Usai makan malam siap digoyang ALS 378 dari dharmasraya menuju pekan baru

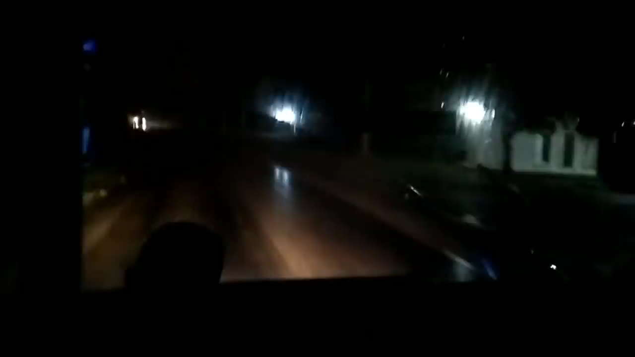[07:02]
Setelah perut kenyang Mas Agung ya, perut dikocok-kocok ini. Nah ini jalannya berlubang, nanti berkelok-kelok nih Mas.
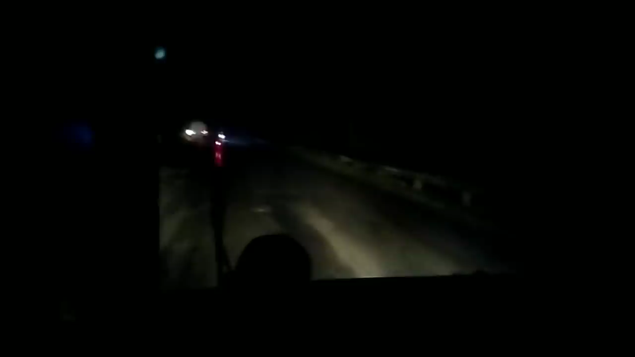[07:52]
Tapi kalau saya lebih nikmat yang tadi, yang di mana tadi ya, Singkut ya. Saya lebih nikmat di sana ya. Karena tadi di situ. Paling telat besok malam saya bang ya nyampe Medan ya. Wah ya, wah. Buahnya.
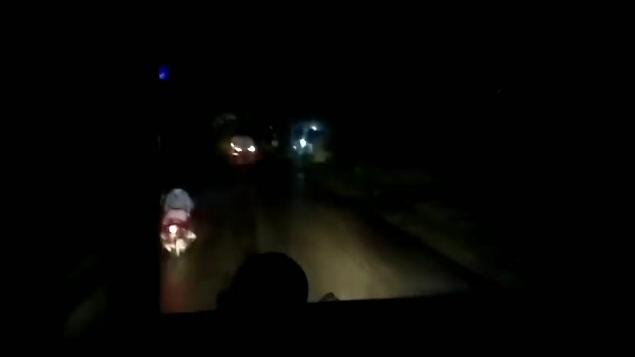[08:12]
Aku lama juga merantau ke Ujung Tanjung dulu bang. Tanjung Rokan. Makanya ini santan kental. Aku tua ini. Bisa membuat selain truk batu bara juga ada truk tangki sawit ya.
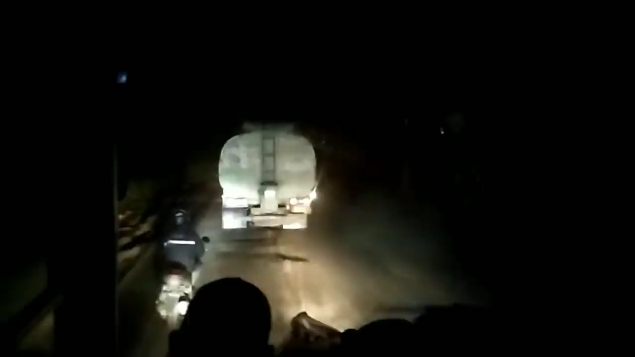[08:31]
Masuk angin. Karena muatan berat jadi daerah sini jalannya baik yang berlubang ini harus pintar memilih jalan ya biar